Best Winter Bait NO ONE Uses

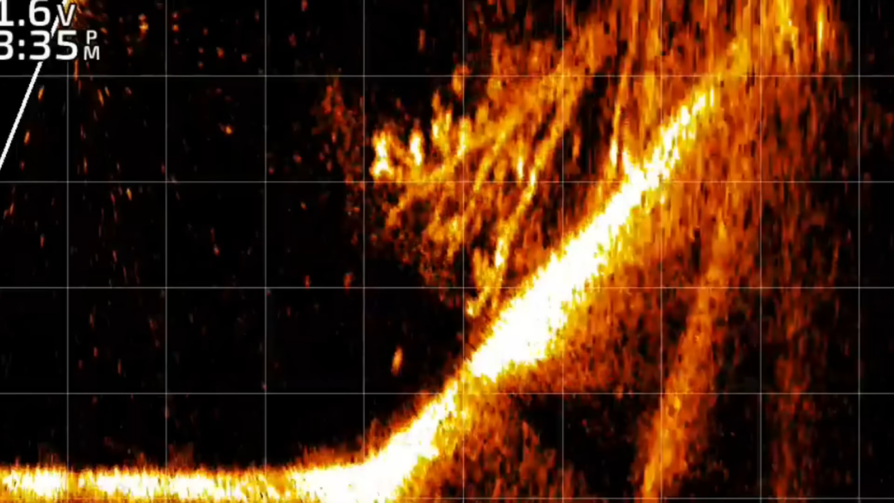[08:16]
of lay downs like this or up on banks like this your 45 degree or your bluff walls when
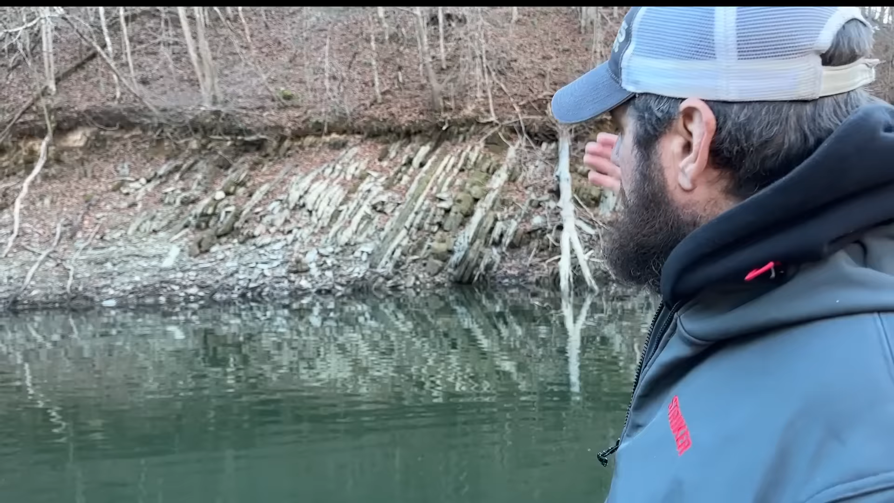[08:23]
i'm fishing this grub in these types of places you know i'm just going to throw it out there i'm not letting it get down in the brush i'm going to fish it above it keep it over it or i'm going to contour
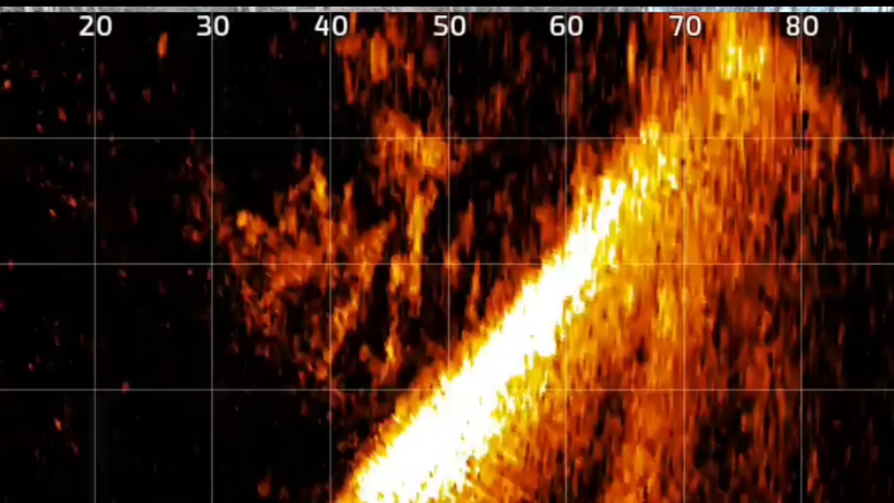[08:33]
that bank so over here if i fish the edge of it i'm just going to let it kind of pendulum down and come back to